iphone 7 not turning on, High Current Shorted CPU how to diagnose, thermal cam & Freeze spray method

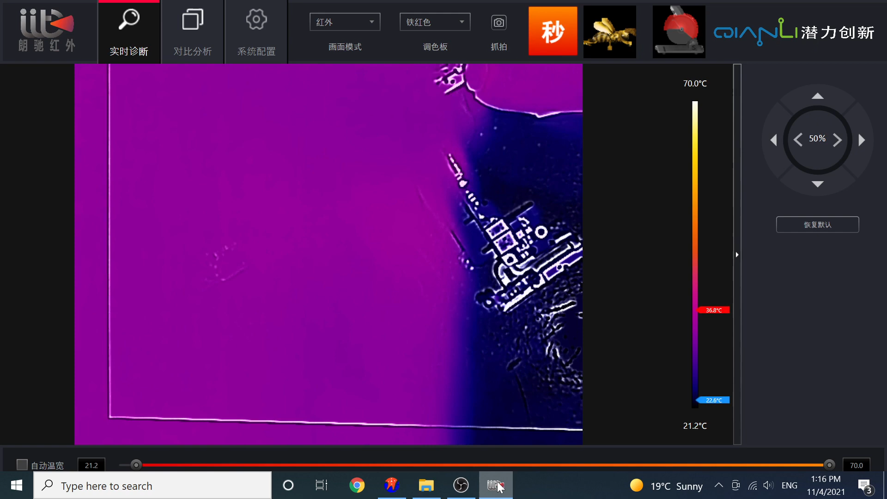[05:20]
On screen: scale top 70.0°C, scale bottom 21.2°C
Yeah Okay Let's see Looks like it's PMU See
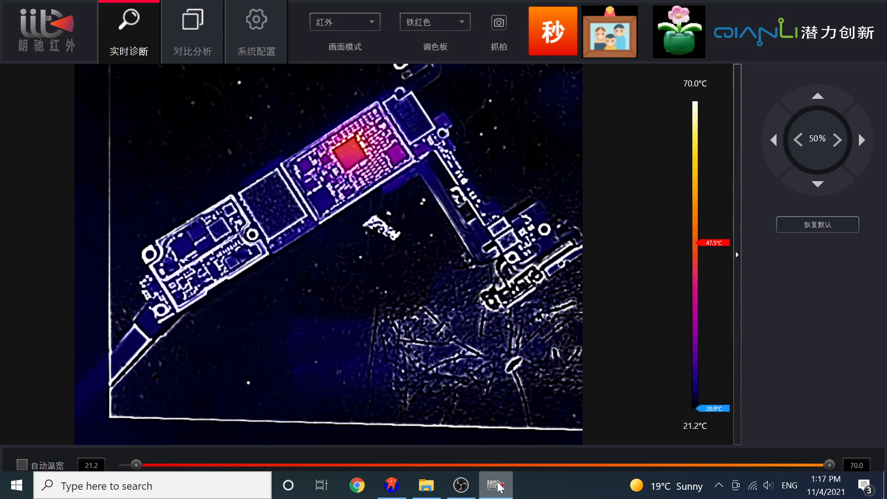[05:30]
On screen: scale top 70.0°C, scale bottom 21.2°C
It's getting very hot as you can see Okay To 60 To 60 60
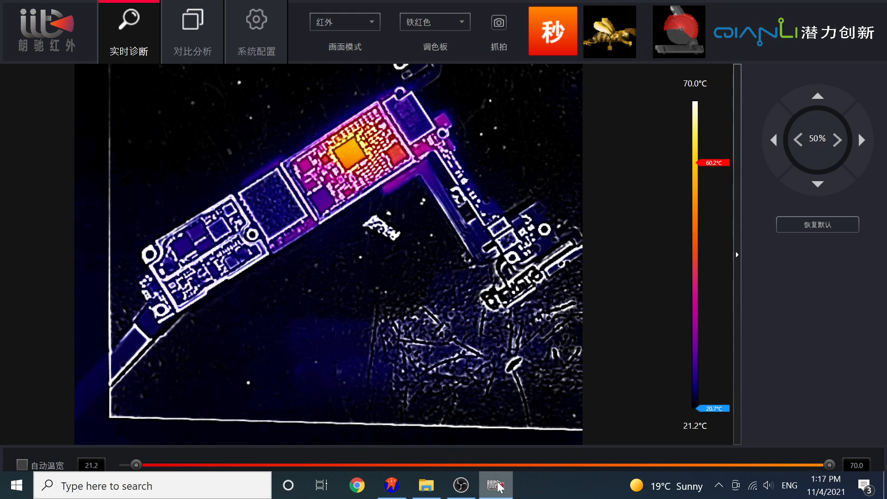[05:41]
On screen: scale top 70.0°C, scale bottom 21.2°C
Okay Let's Just move other side
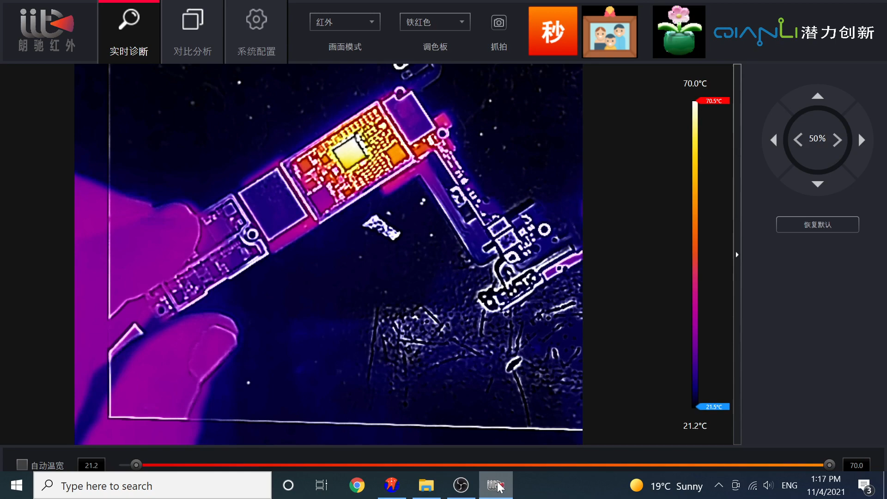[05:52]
On screen: scale top 70.0°C, scale bottom 21.2°C
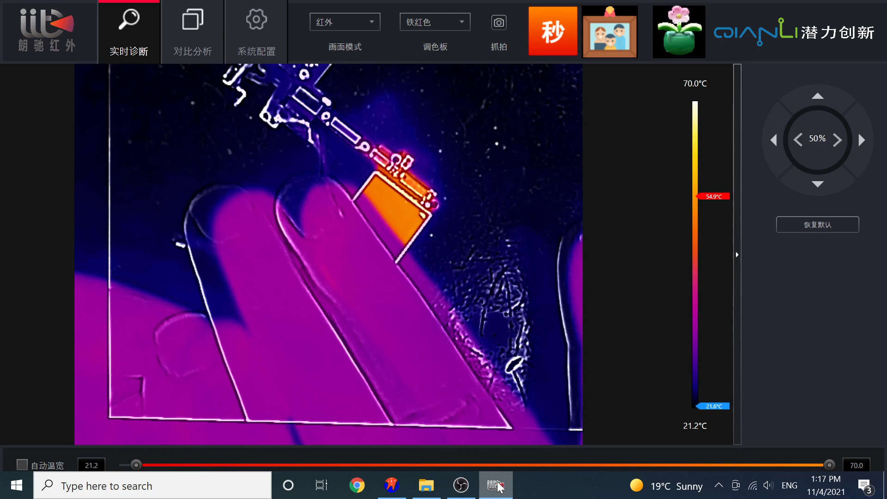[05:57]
On screen: scale top 70.0°C, scale bottom 21.2°C
Yeah Other side is And I can see there is a lot of Okay let's turn it off And turn it on now And turn it on now
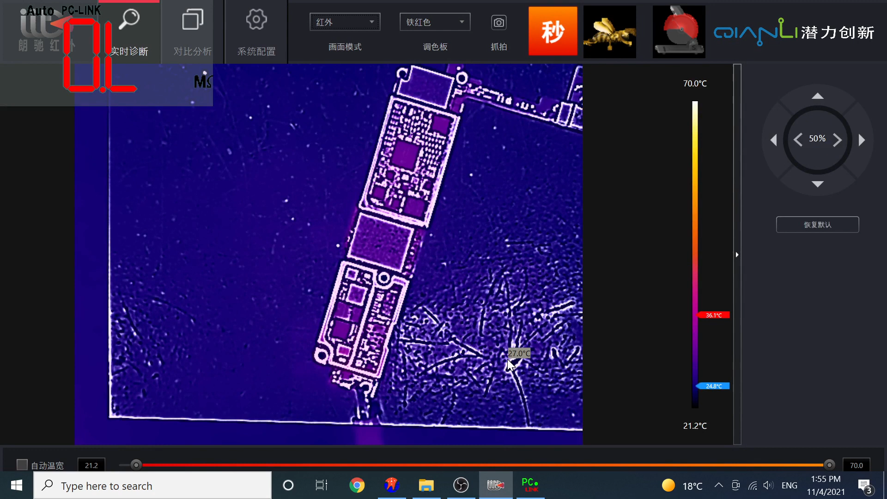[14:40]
On screen: scale top 70.0°C, scale bottom 21.2°C
So we put So we put the Sorry Board Under The thermal Again Now We are going to Apply The direct
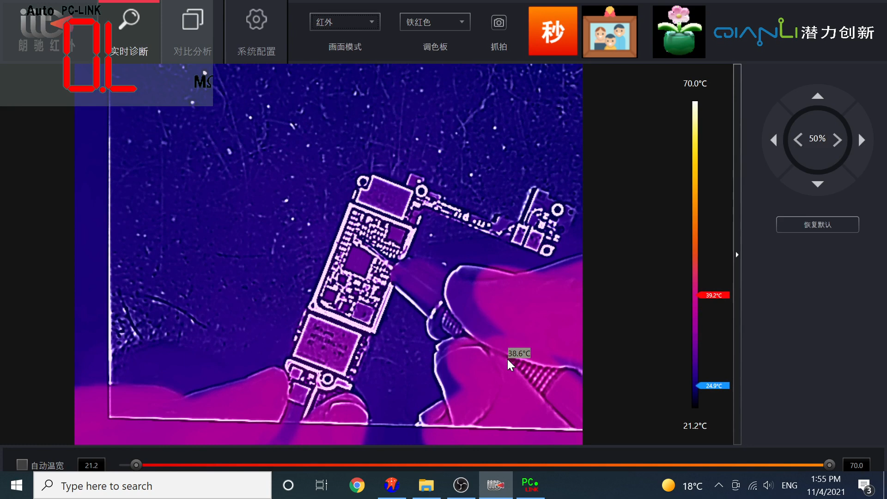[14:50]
On screen: scale top 70.0°C, scale bottom 21.2°C
Some amps There As you can see So Heat Is Coming from The other side From The processor Side So
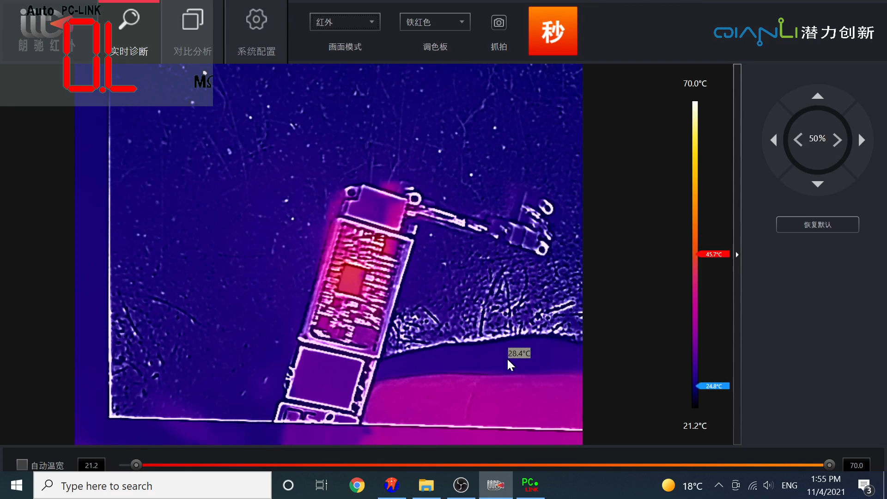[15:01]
On screen: spot 28.4°C, scale top 70.0°C, scale bottom 21.2°C
This is I am quite Sure